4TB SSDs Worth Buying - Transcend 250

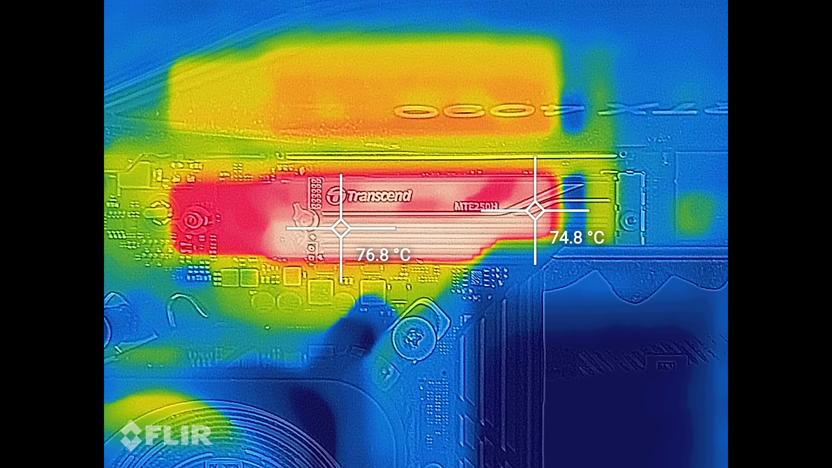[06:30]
Even the version without a heatsink will generally be completely fine, as long as there is a little bit of airflow.
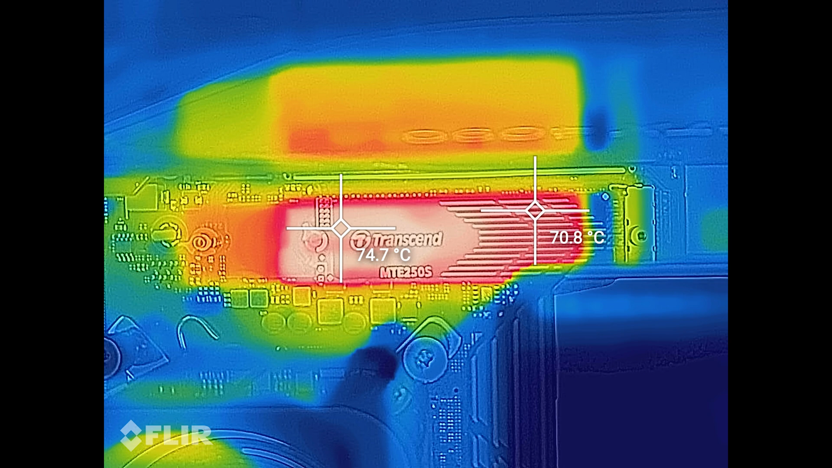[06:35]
For example, these are the results of the Extreme 3D Mark consistency test with and without a heatsink, but with a low RPM fan nearby.